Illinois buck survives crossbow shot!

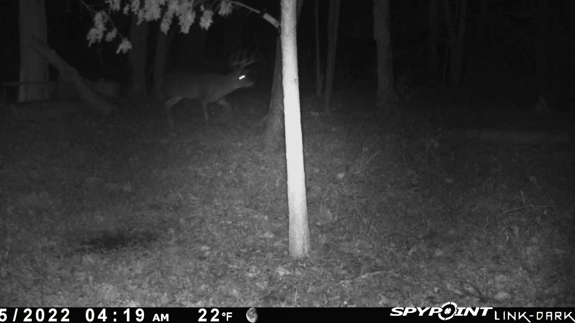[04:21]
And now you can see 62 hours after the shot, I have a picture of the buck and obviously still alive. Uh, I would never guess this deer is alive after seeing where that bolt hit. I was using a two blade sever Robusto has a two inch cut. And if you're looking at the, the frame by frame video, you can see the hole it left.